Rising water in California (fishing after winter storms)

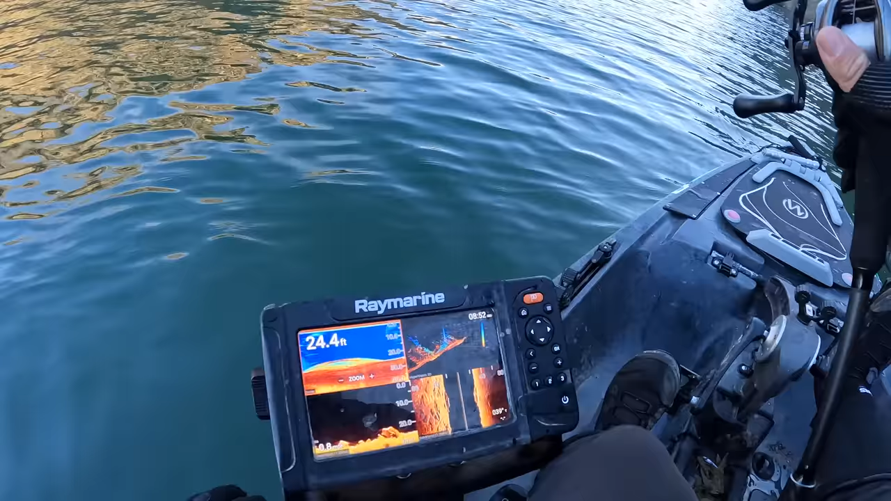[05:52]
On screen: depth 24.4 ft
I mean, look at all these big boulders in the water. I think this is where they'd be, but also, I'm not seeing anything on the graph either. Last time we were seeing them too, not just catching them.
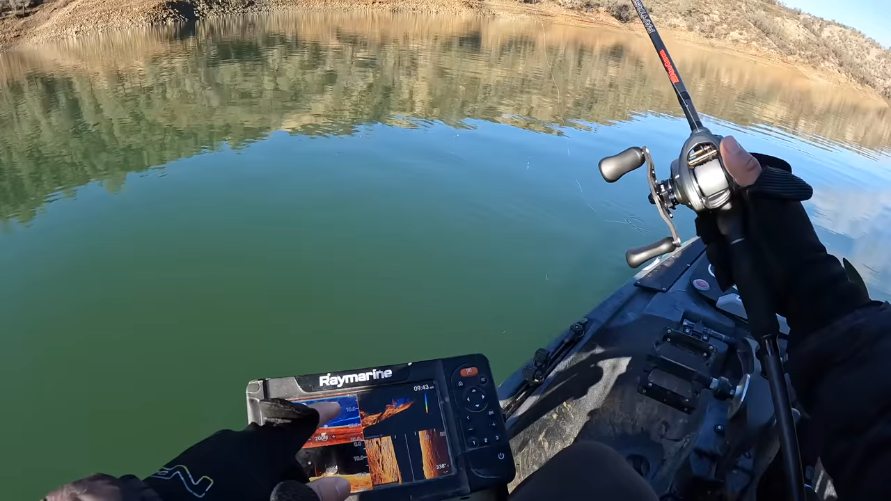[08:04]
See if he follows the jig down. Oh, look, he went to check out the jig. You can see him literally go down to the jig.
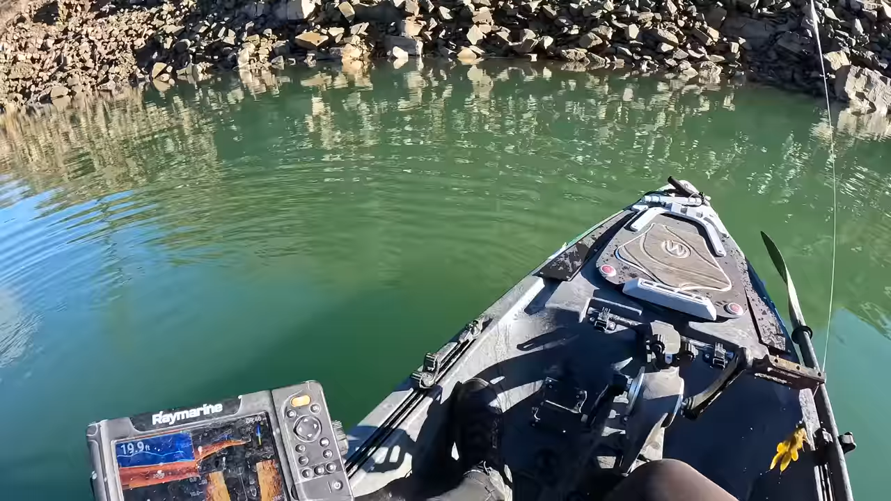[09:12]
Went right back down. Oh, there's a couple of fish below us too. Probably shouldn't have boat flipped that one.
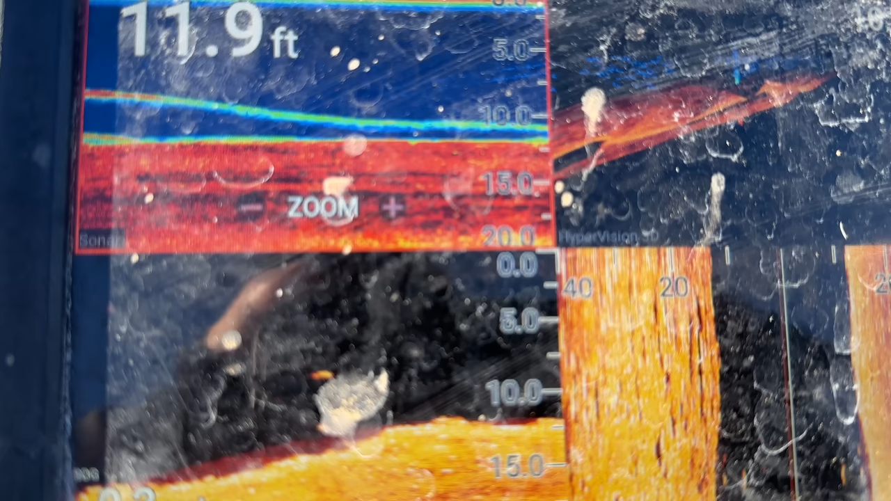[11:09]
On screen: depth 11.9 ft
Once we got in like 10 to 15 foot, that's the most activity we've seen on the graph. So that might mean these fish moved up a little bit. Which, in theory, would make sense with rising water.
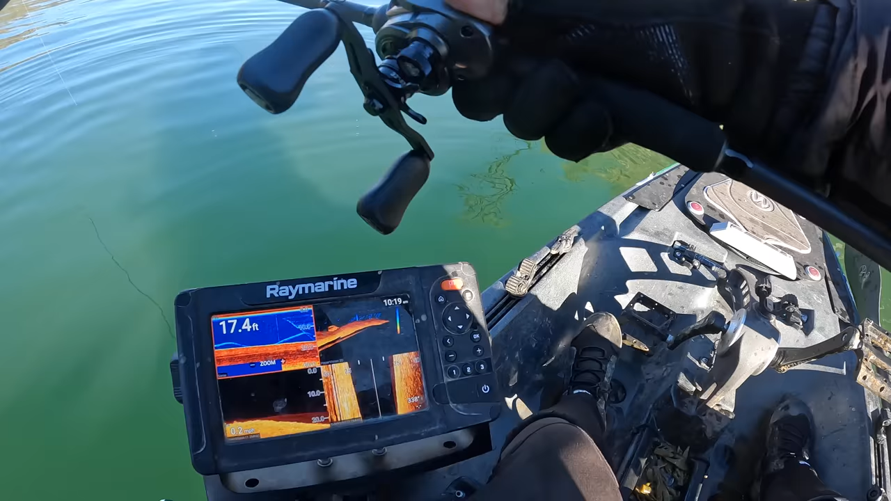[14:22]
On screen: depth 17.4 ft
As always, you can see the fish follows it down.
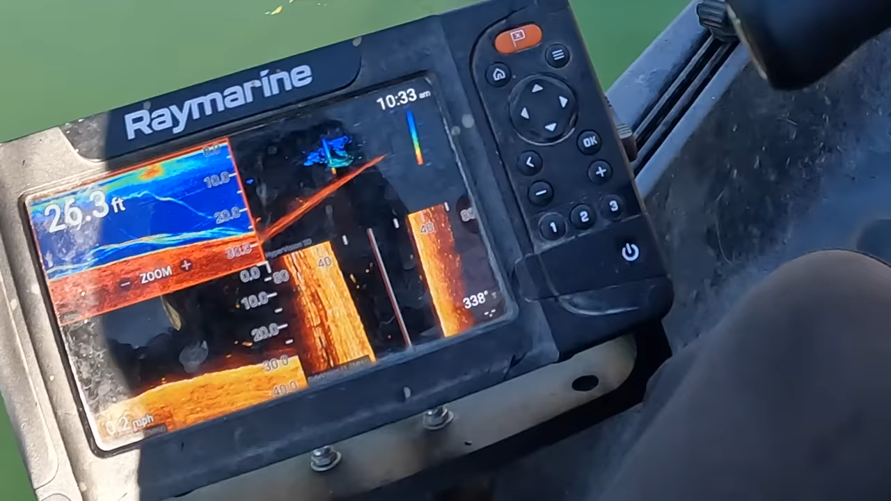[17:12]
On screen: depth 26.3 ft
I can clearly see him looking at it. It's like I baited that one to bite. I just like had a sense there was a fish near it. Ooh. Thought one of his friends bit.